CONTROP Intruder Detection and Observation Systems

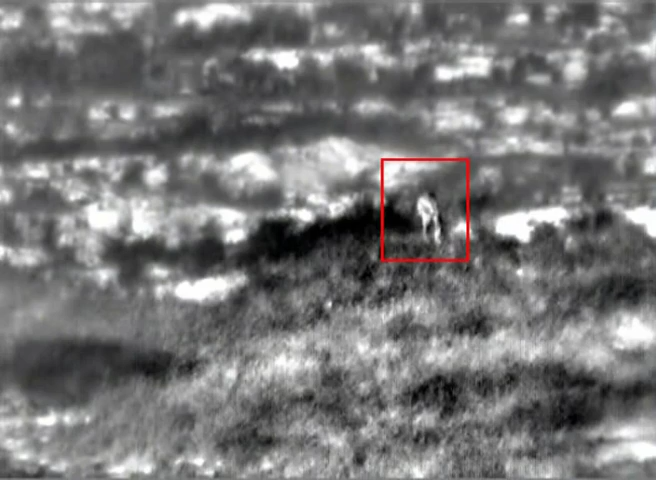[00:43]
This entire process takes place while the camera simultaneously continues to scan the entire area and track other moving targets as well.
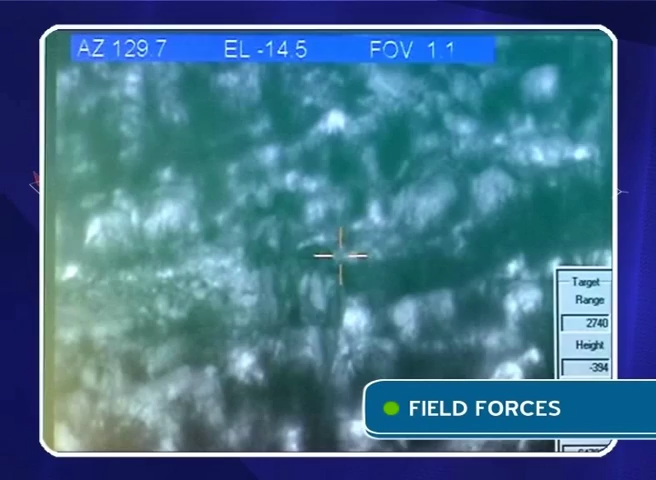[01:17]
field forces to the necessary coordinates by pointing at the target with a powerful laser pointer.
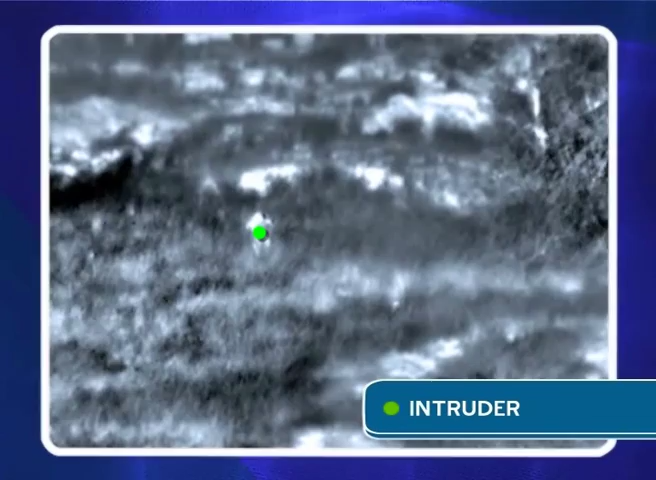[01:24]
The virtual fence secures the area and the system finds the target even before it enters the protected area.
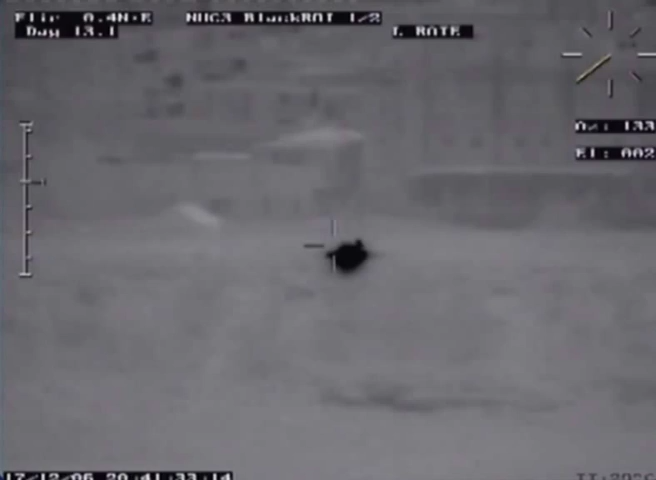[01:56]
as well as the local automatic game control feature, AGC, for picture enhancement.